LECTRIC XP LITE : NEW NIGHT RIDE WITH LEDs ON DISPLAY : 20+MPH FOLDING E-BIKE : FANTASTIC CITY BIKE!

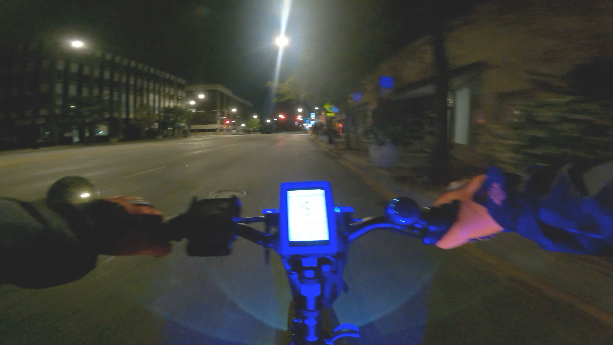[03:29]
20 mile an hour on a faster road. Let's see what happens.